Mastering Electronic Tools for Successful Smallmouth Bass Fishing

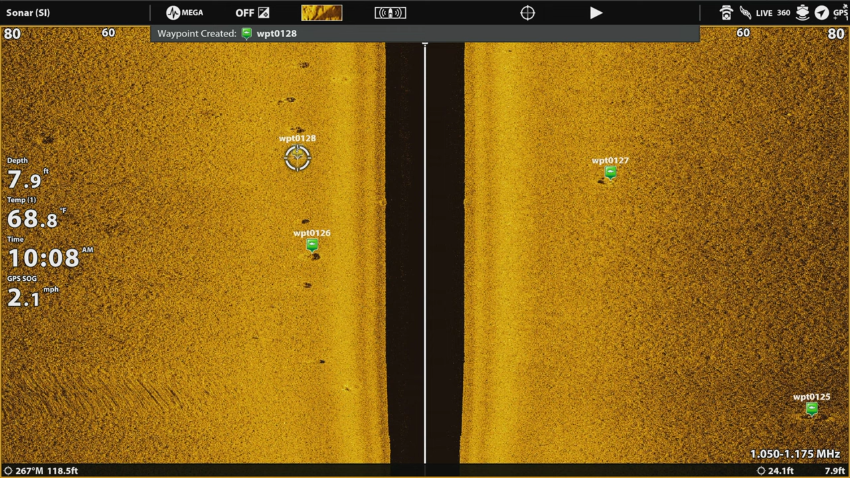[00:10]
On screen: depth 7.9 ft, water 68.8°F
How easy is it to find smallmouth? It's as simple as scanning along the shore, looking for beds like this, clicking on them, making a waypoint, and I like to color code them green with a fish icon so I know when I look at my map, all of those same icons are smallmouth beds.
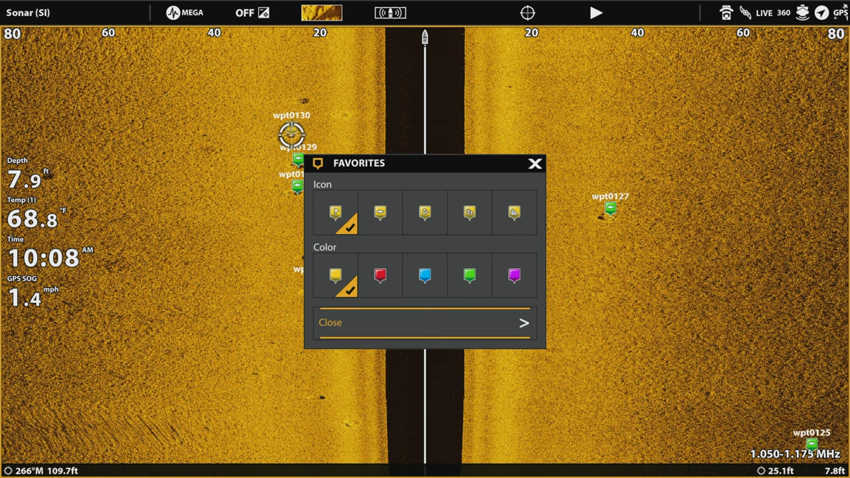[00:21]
On screen: depth 7.9 ft, water 68.8°F, speed 1.4 mph
When you find a stretch like this, you almost know it's going to be pure magic when you put the choy motor down.
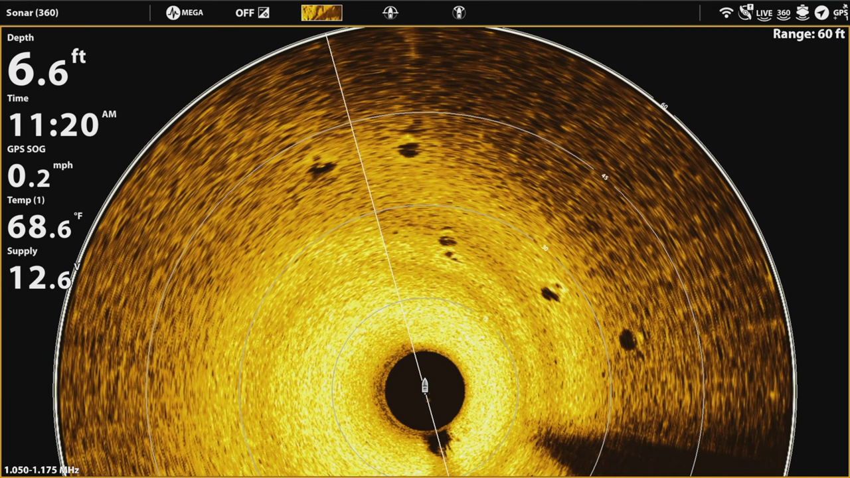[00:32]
On screen: depth 6.6 ft, water 68.6°F, speed 0.2 mph
Here's an example of what the beds look like on your 360.
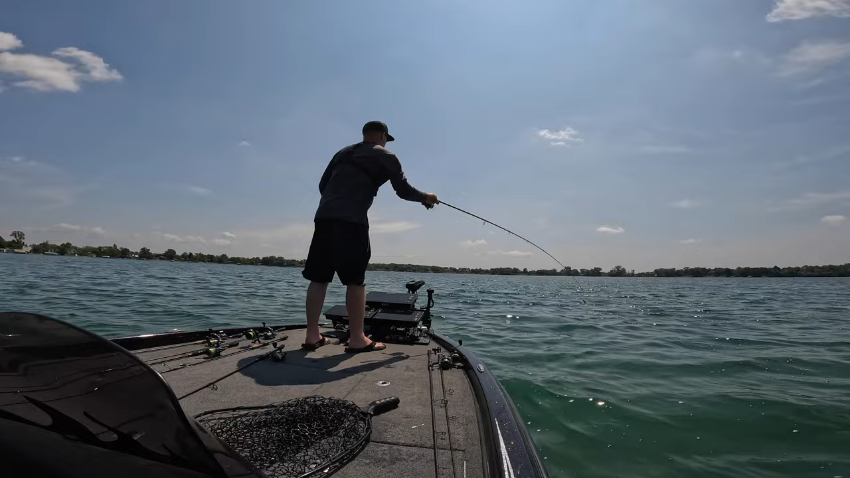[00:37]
Okay, so we're lined up with the bed. Drop shot just fell at about 40 feet.
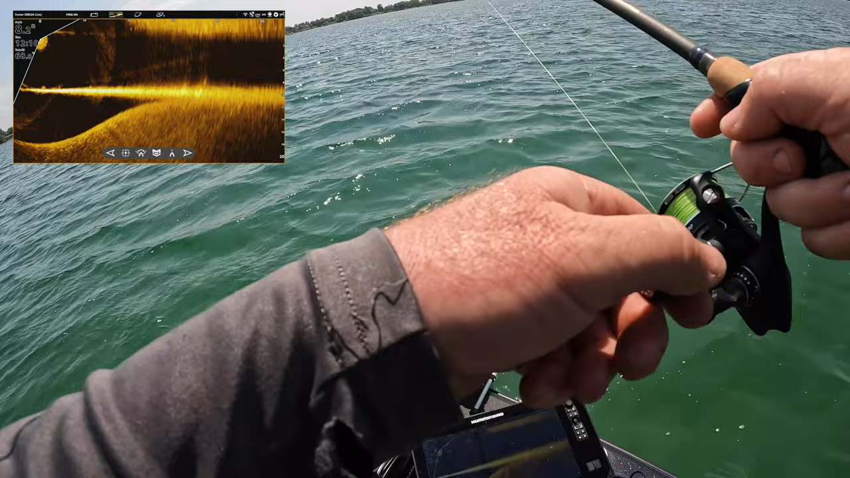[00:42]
Oh, boy, a fish hit instantly. There. You can see it lift off the bottom.